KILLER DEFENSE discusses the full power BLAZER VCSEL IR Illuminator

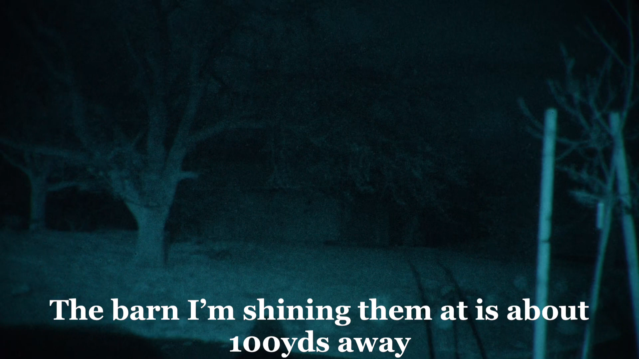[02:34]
out now we're going to compare the illuminators filming through a l3 m914a i think this tube's like 2700 pom i don't know if that matters to anybody but it might
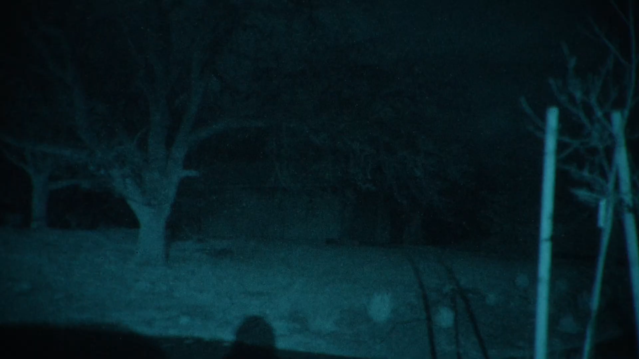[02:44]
here is the blazer ir led by z bolt this is the civilian legal one next up here we've got a n gal on dual high and a full power rate xc on dual high see that little halo up there in the branches that's my one gripe with these is they all have that the sieve models have a little bit of that too but because the
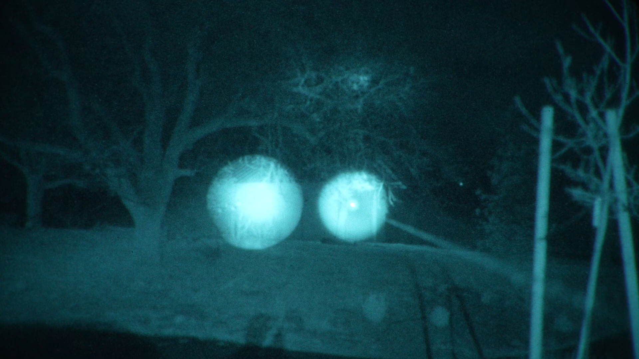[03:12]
output is so much lower is i've not really noticed it to be a problem but when the full power it kind of pisses me off okay so z bolt led blazer ir sieve legal let me swap this head real quick get ready for this shit bam it's ridiculous so i know this is a full power and you know obviously it's going to be a bit different than the uh sieve model but like oh my god
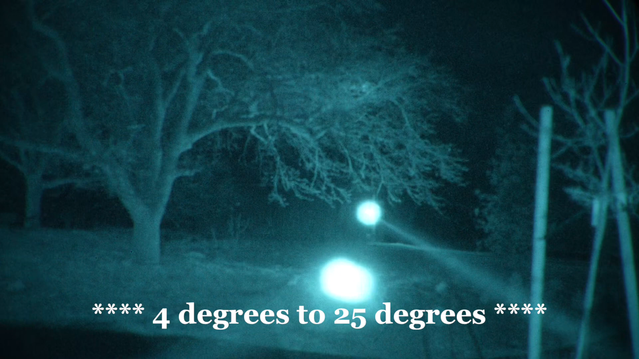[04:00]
that's as tight as the raid goes so two degrees to 20 degrees on the z bolt it's obviously a little bit larger but pretty wild and then let's go find out my hoodie pocket here the n gal dual high and let me tighten that all the way so it's about as tight as the n gal but it's a much much more concentrated beam it's a lot brighter so i mean maybe not a lot brighter i'm also looking through a
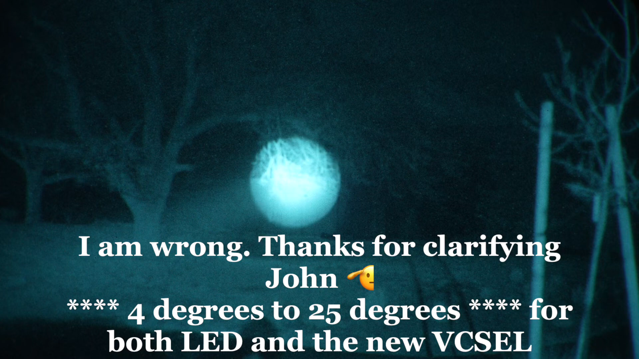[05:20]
it seems much tighter than that so i'm going to confirm with uh john from z bolt and i'll throw it in the caption if i am wrong so anyway z bolt blazer ir absolute bangers and hopefully we'll have them soon